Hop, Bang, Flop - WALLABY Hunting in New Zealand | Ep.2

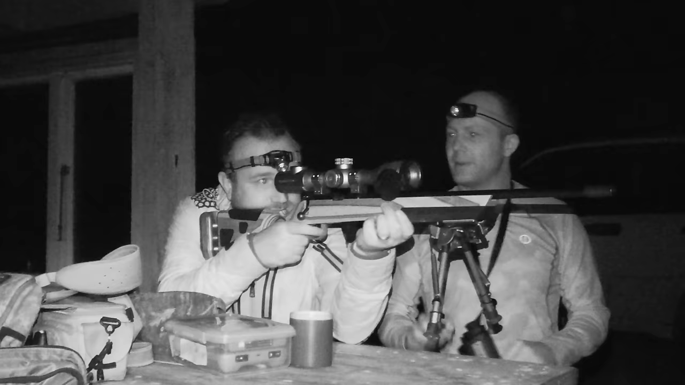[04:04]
And the power button to make it go to sleep. I think you just press it and as soon as the counter turns up. I already see one there. Really? Oh my word, it's like the first thing I've looked at. How far away is it? Does it look like it's... I don't know, it's pretty far. Well, this is a rangefinder one. Is it up there? It's in the bush now, it's gone.
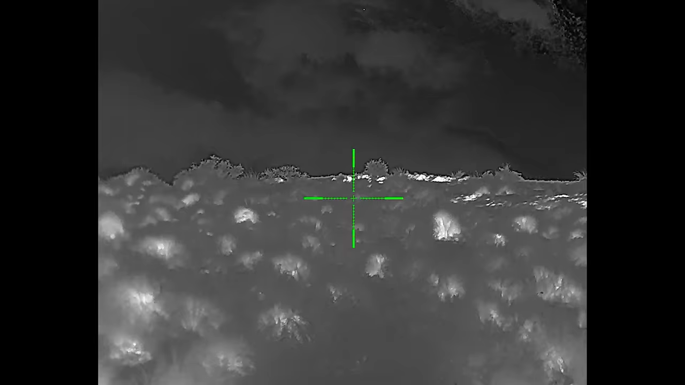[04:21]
We literally haven't even left the hut yet and we're ready. It's crazy. Well, we've just had an incredible evening shooting wallabies in the
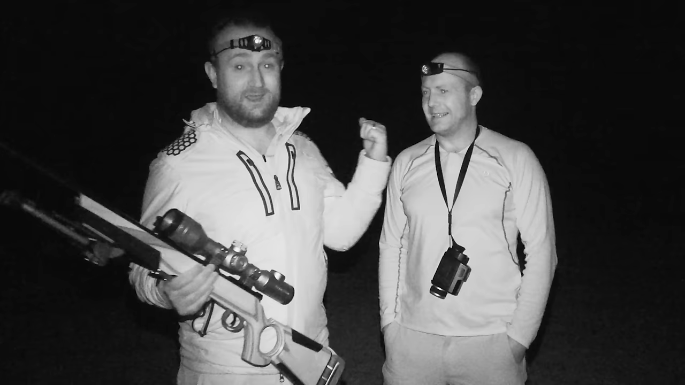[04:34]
hills behind me here in New Zealand with Jake from Chase the Wild.
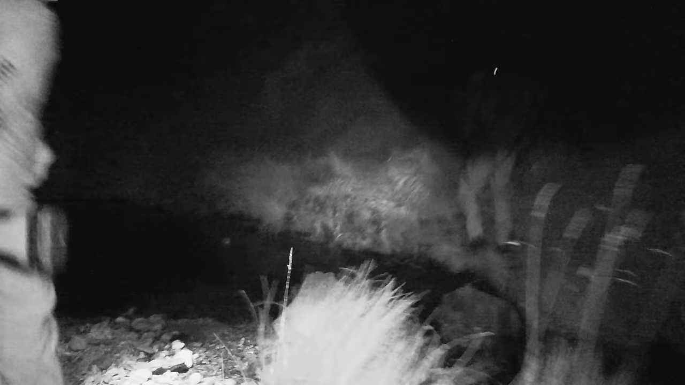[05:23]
the hill and drop as many as we can on the way up.
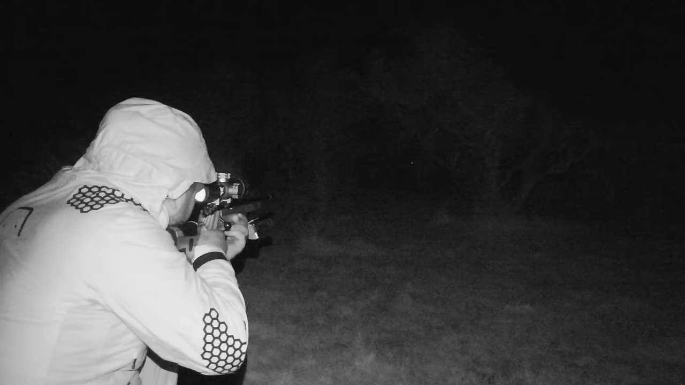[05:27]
My first opportunity comes in the form of a very close shot. And this is bread and butter for the .22.
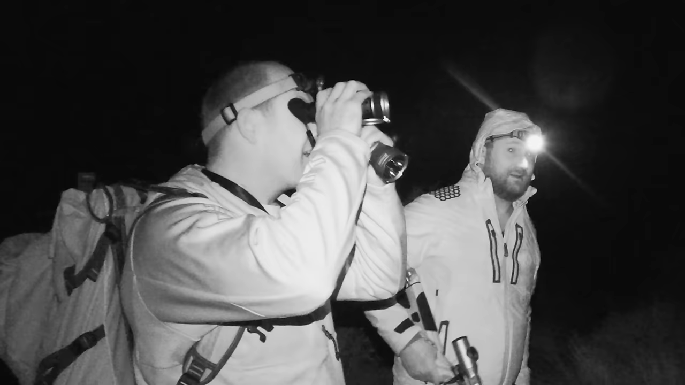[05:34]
First one down. Probably about 10 meters away. Probably less. Probably less. That was crazy.
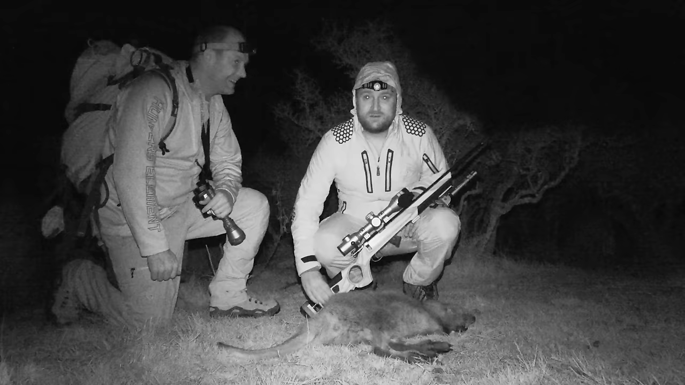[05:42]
First wallaby of tonight. I won't say the first of the day because we got a lot earlier, but there you go. I think that's number 28. Number 28 or something. Pretty decent size. Very happy with that. From 10 meters? From like 10 meters, maybe 8 meters. Yeah, Jake told me I should be careful if it's facing front on, not to shoot it in the head sometimes because with a rimfire,
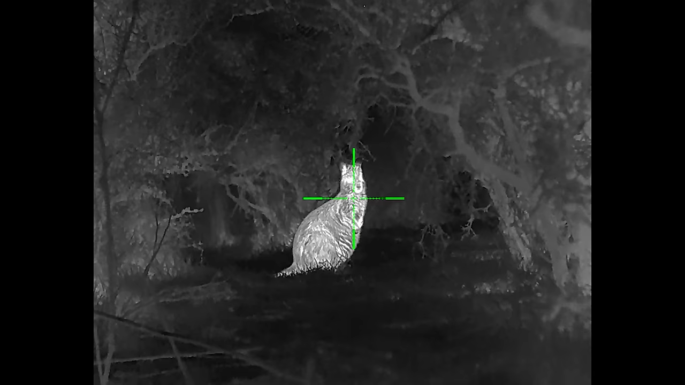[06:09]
especially around those non-holoport bullets, if you hit it in the nose,
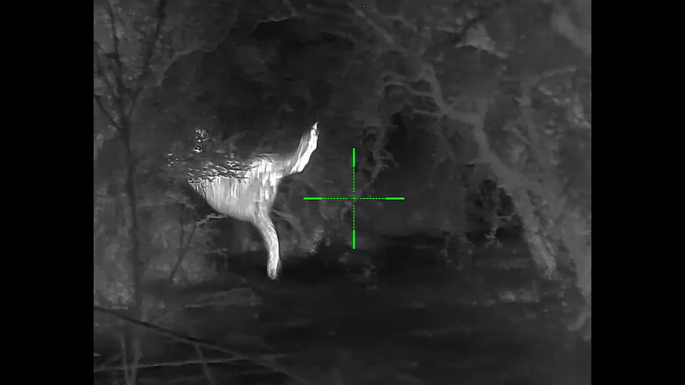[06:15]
it can deflect up or just go in the jaw and just not put it down quickly. So I aimed a bit low, got him through the neck and see what more we can get, shall we?
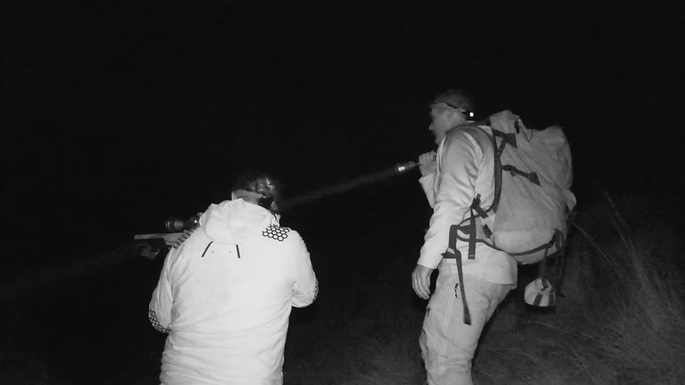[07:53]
We've got torches to help us find our way and Jake's got a thermal monocular to spot stuff and measure ranges. Thankfully, this little rimfire is really light, so I'm able to hold it up and scan around for movement without my arms getting tired.
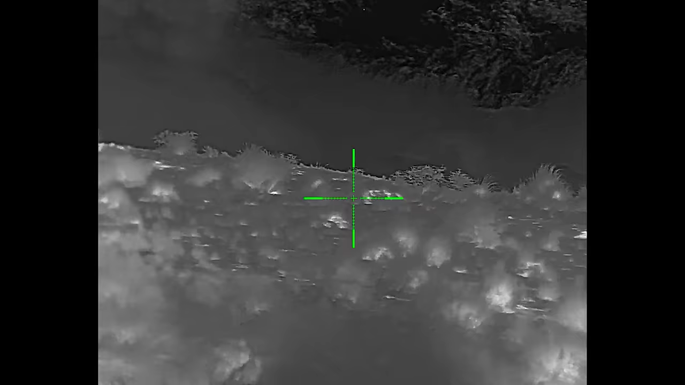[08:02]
And soon we're in business.
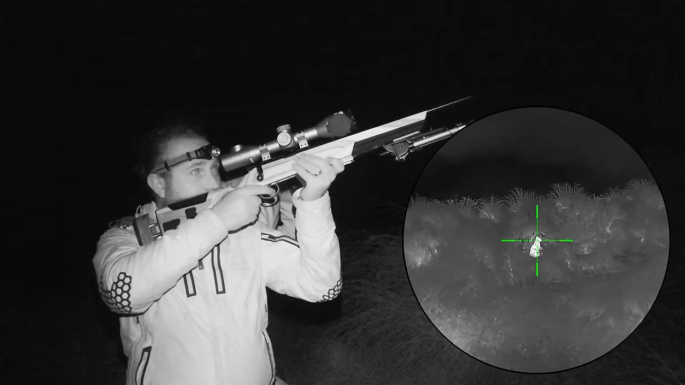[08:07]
Nice.
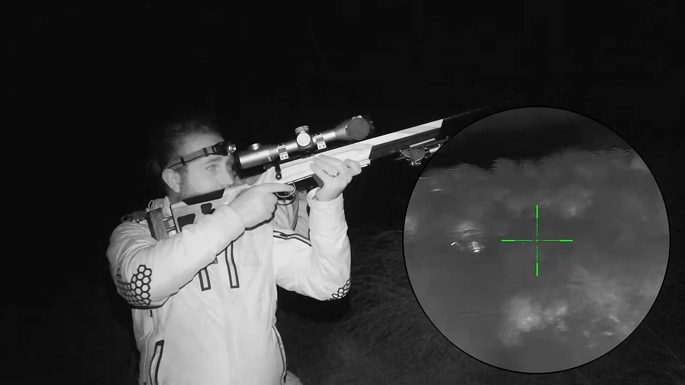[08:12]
Yeah, hit me down. They run and run and die though.
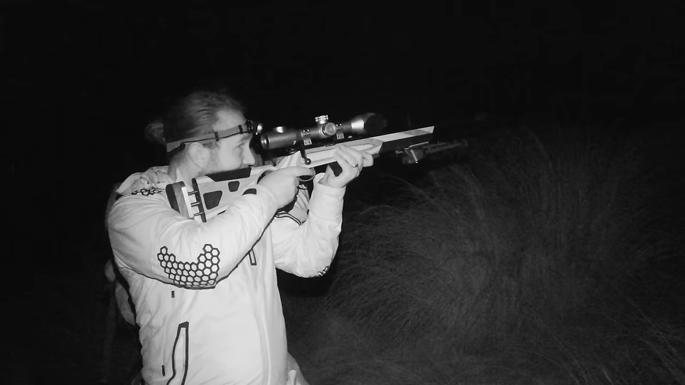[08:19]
I pulled it slightly. No, you hit it pretty good. It wasn't the best position here, shooting offhand, but next time I'll try to sit down.
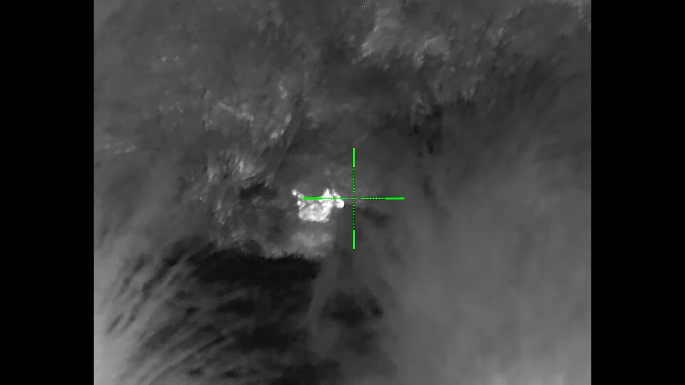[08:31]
This wasn't the cleanest shot, but we were able to get a bit closer and follow up.
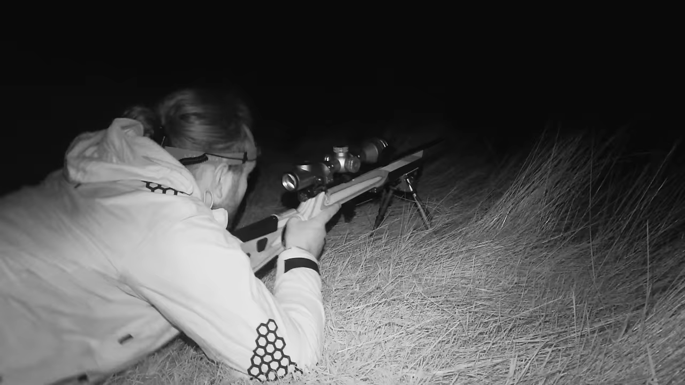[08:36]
Nothing escaped the thermal. Okay, I'm very steady on the longer one, so give it a try. Okay.
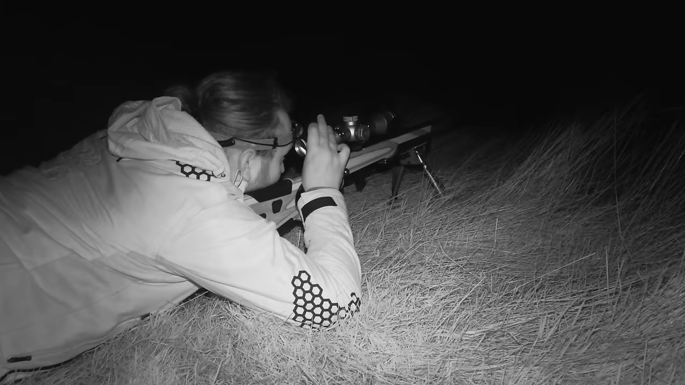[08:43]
There's one in the foreground just in case. It might run past.